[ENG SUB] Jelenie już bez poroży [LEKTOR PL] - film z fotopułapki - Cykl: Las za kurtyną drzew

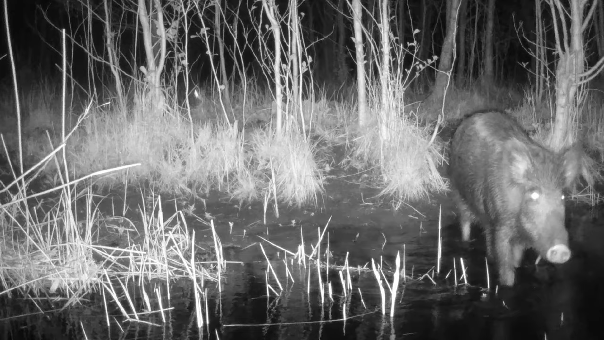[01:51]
Pod osłoną nocy dziki wyruszają na żer. Wtedy wychodzą na łąki w poszukiwaniu pożywienia.